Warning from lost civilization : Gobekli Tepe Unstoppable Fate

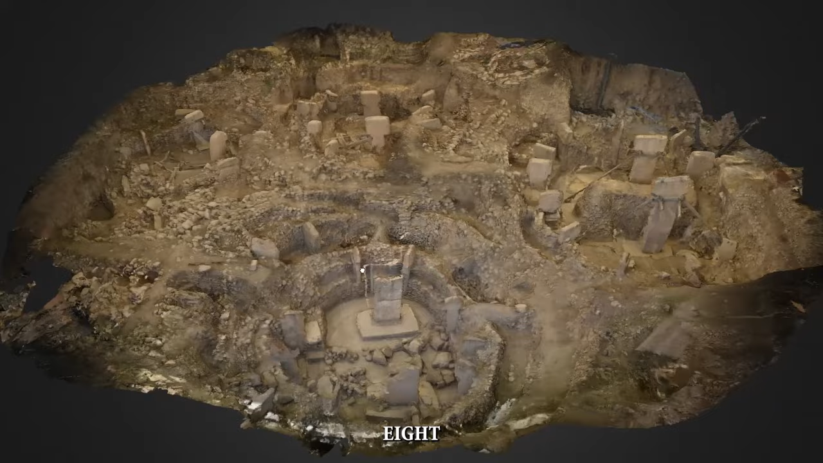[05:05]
Each one has about eight T-shaped pillars made from limestone found nearby.
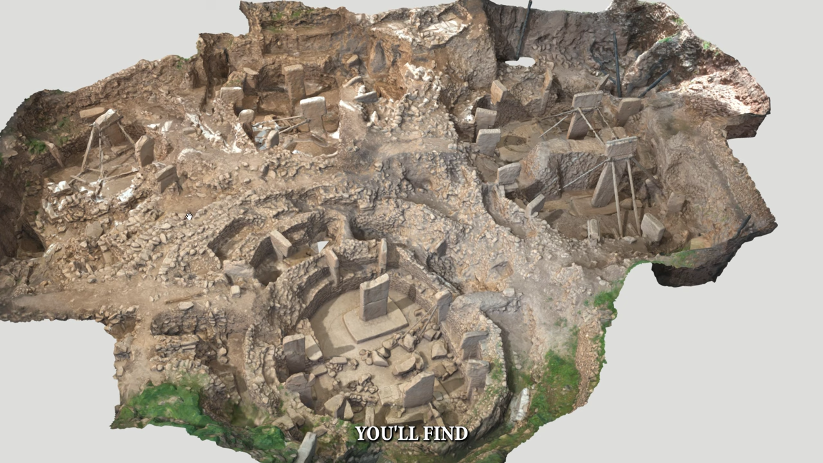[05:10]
Inside each enclosure, you'll find two standout T-shaped pillars right in the middle, facing each other. Pillar 43, also called the Vulture Stone,